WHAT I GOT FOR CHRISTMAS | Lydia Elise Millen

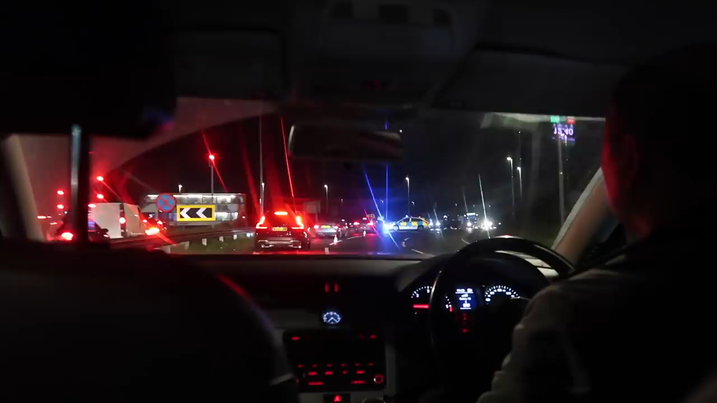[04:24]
Oh my God, look, it's gonna have caused absolute carnage. Good morning, everyone.